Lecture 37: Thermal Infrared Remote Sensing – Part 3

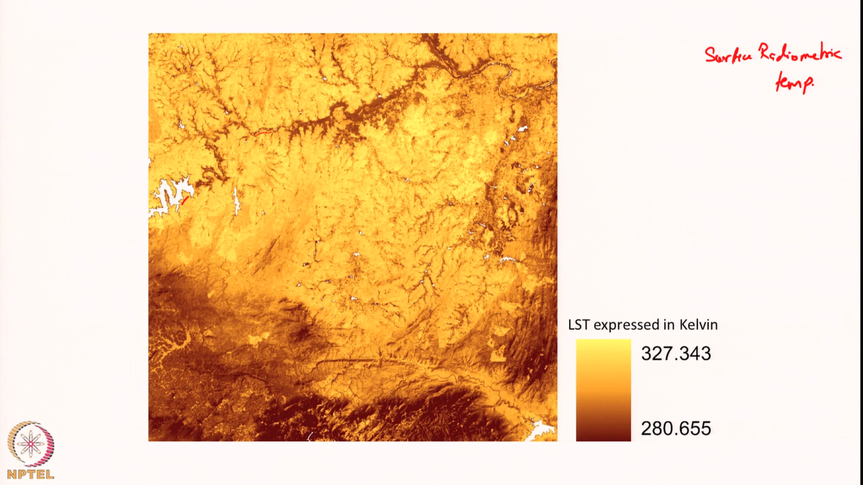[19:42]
So, this shows the temperature map of a small portion on South India. So, this is like the Kabini reservoir, this is the Kabini river and all. So, this is like Kaveri river going like this. So, what essentially it shows then this is like mountain show, this is like Karnataka, Kerala, this is Karnataka portion, this is Tamil Nadu, this is Kerala. So, mixture of 3 states, this is like the Western Ghats mountain and so on. What it generally shows? Look at the color bar. The dark brown color here indicates temperature around like 280 Kelvin. Yellowish color, lighter colors, brighter colors indicate higher temperature. Here for this map it is 327 Kelvin.